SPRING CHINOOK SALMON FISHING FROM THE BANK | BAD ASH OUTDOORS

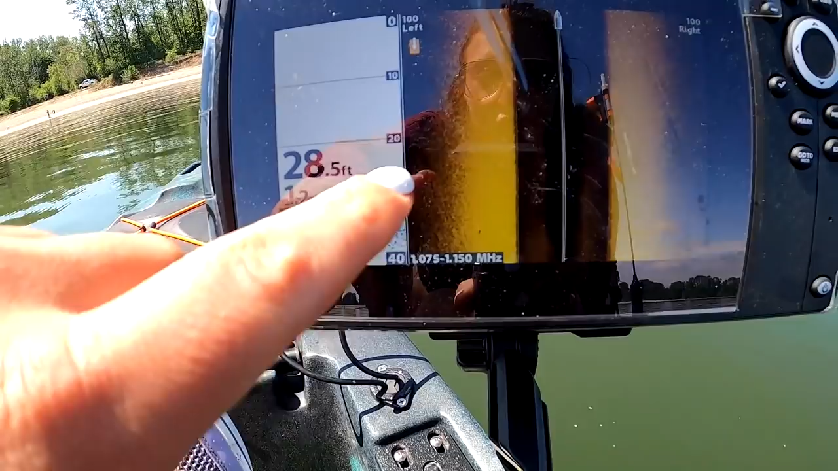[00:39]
I'm marking fish on my hummingbird fish finder and finding this kind of drop-off point, a good suitable area for salmon to be passing by.
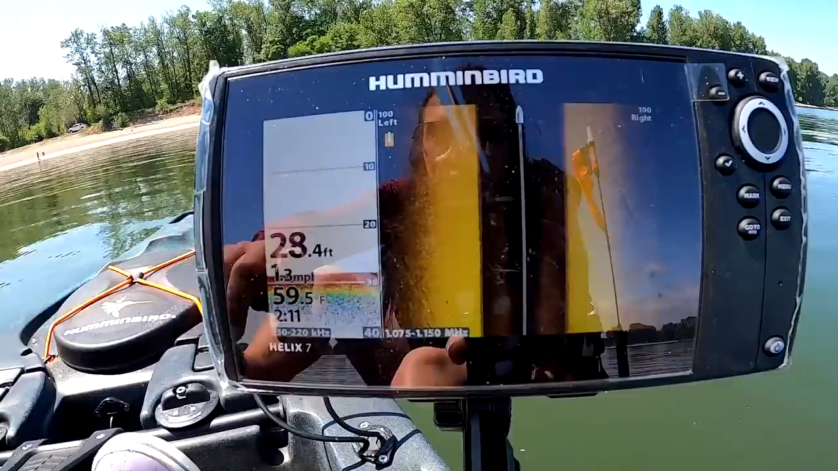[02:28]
On screen: depth 28.4 ft, water 59.5°F
And I am just kind of looking for any sort of structure, any sort of hills,
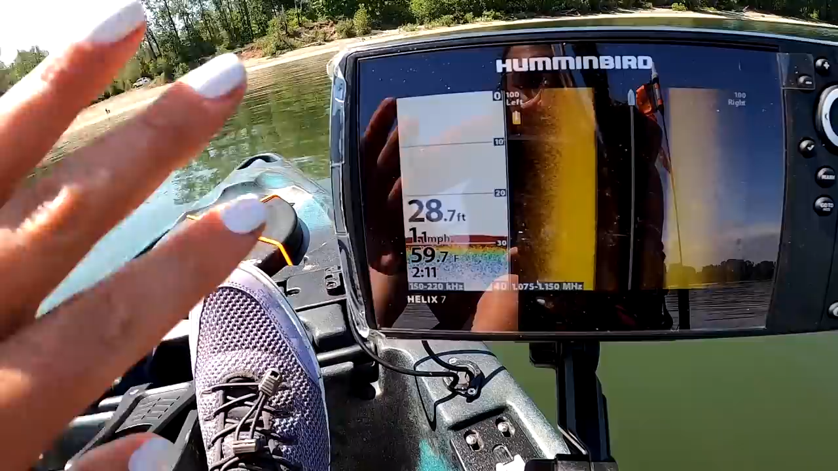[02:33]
On screen: depth 28.7 ft, water 59.7°F, speed 1.1 mph
because I know this kind of like rolls off into a deeper kind of area.
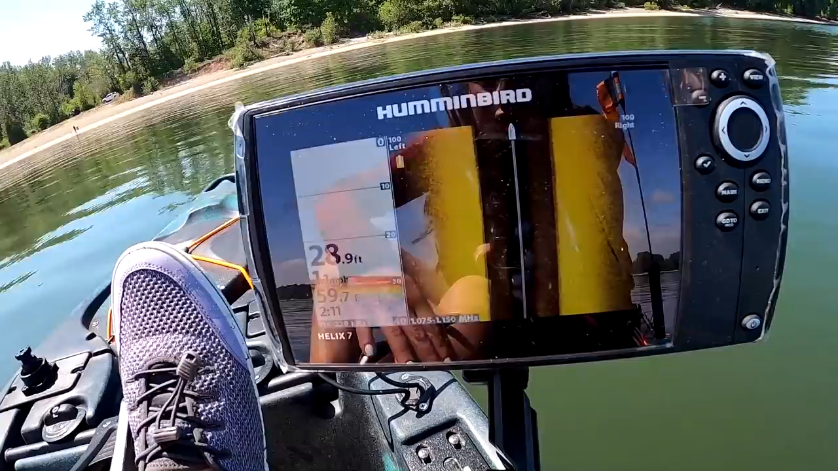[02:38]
And so I just dropped off into about around 30 foot of water, give or take.
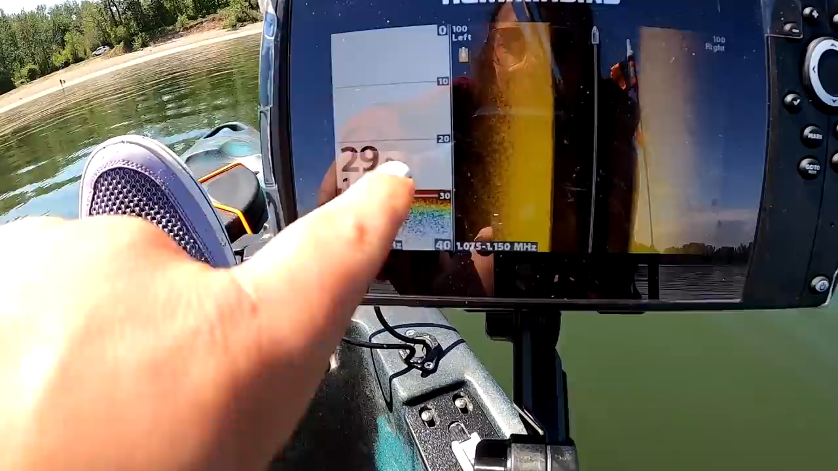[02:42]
And it already went by, but I marked a fish going by out here at about 30 foot of water. And so I'm just gonna kind of keep cruising the area. And I'm just gonna go down and back,